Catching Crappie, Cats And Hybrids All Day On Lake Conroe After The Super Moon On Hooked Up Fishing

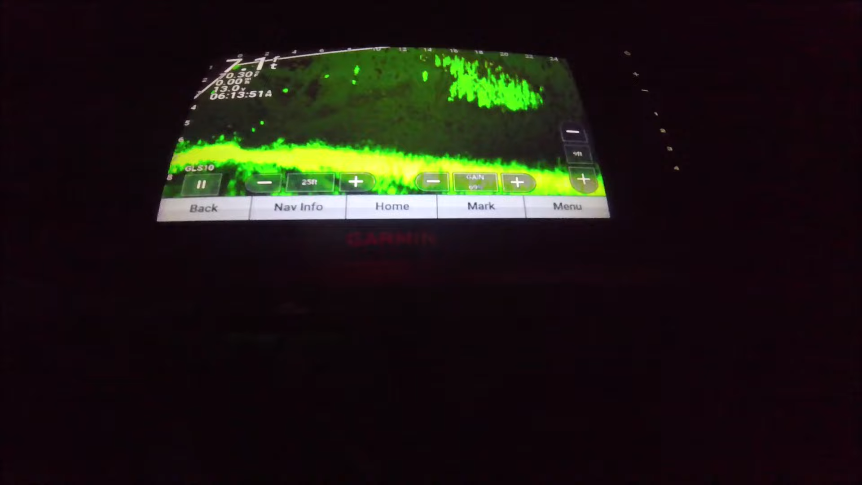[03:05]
I'm in the water early at dark,
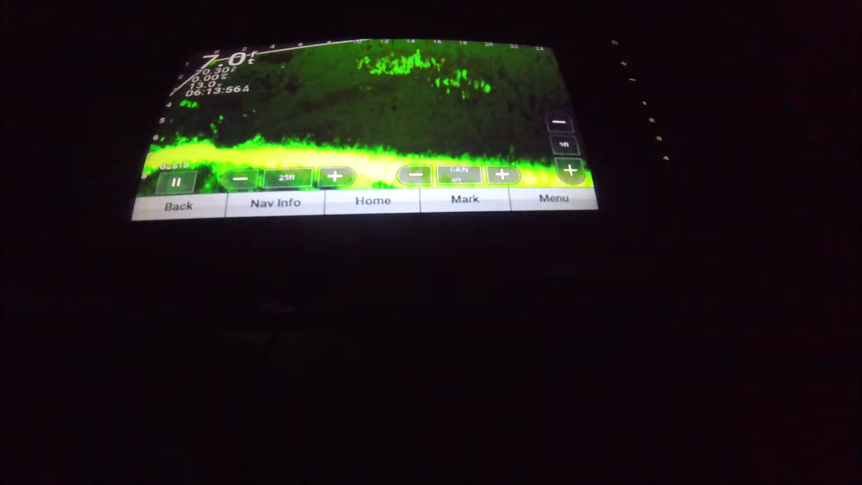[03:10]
just scanning a bulkhead here. Let's see. Some fish hanging around this thing.
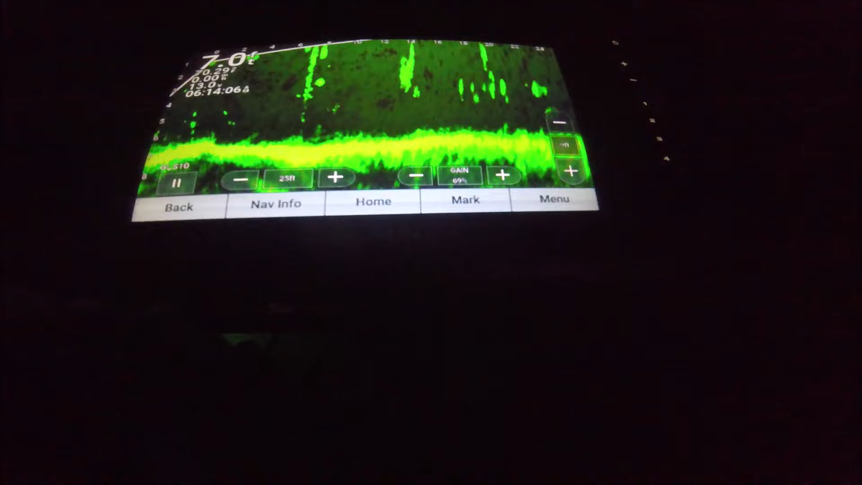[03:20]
And I see some moving, pretty active.
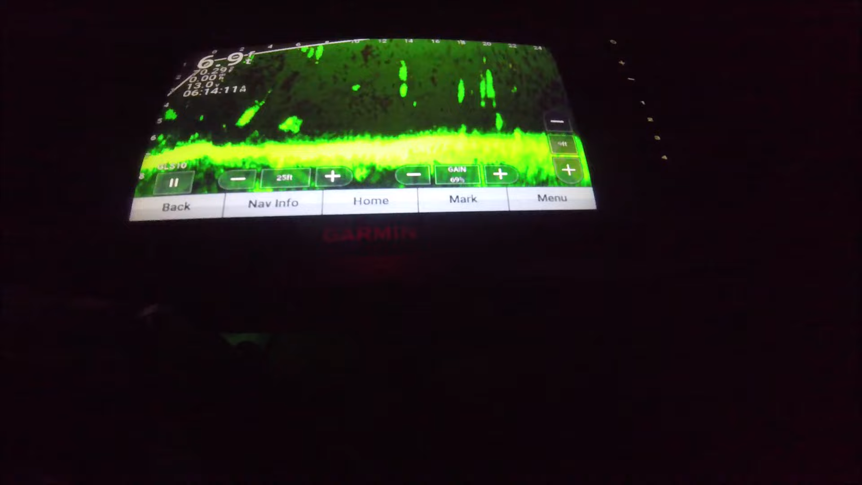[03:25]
So, see what everybody is down there.
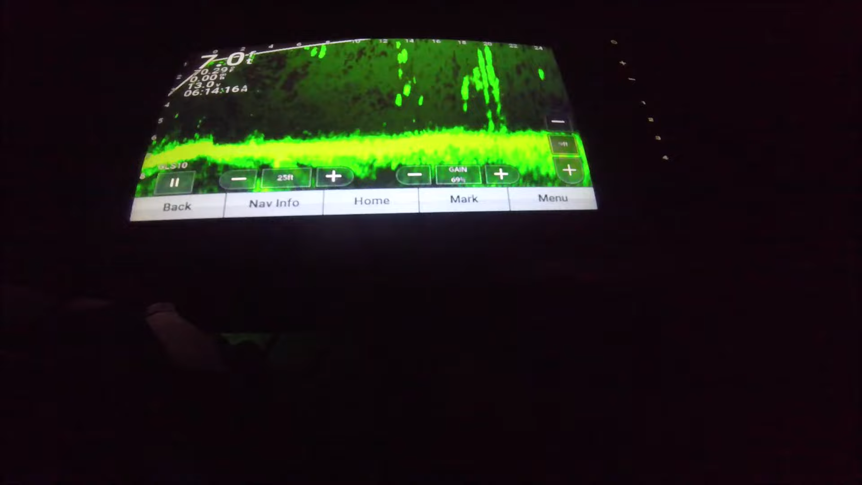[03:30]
They're all around it. They don't want to hit it. Whatever they are. I'm the one swimming. Oh, he hit it. That little brim knocked the fire out of it.
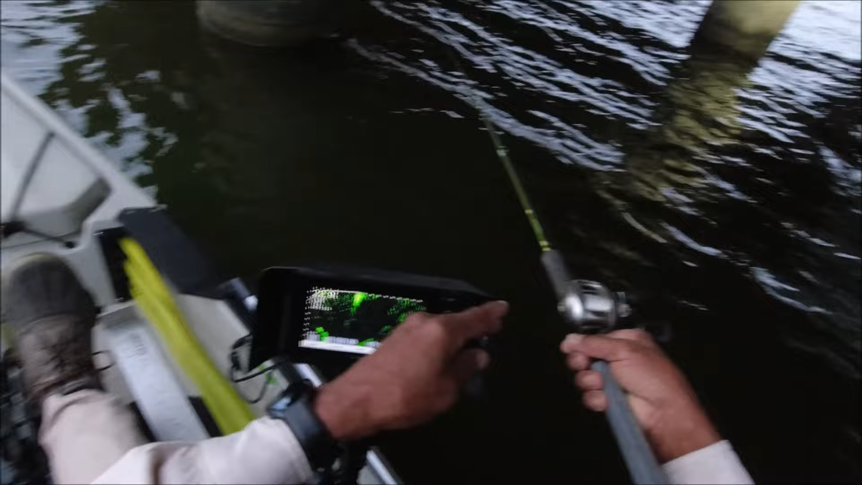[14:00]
So normally I would just take my jigs and pull them to the end here, and that's 8 foot. So I got this mark here. That's another foot. So I would go 9, 10, 11, 12, that's orange mark, 13, 14, 15, there's that 15. And I'd pitch it out. Of course, my transducer's in the water a foot, so I'd have to add an extra foot. And before I had live scope, and I would pitch it out and let it flutter back into that strike zone. And when those crappie, out of instinct, see something trying to float by.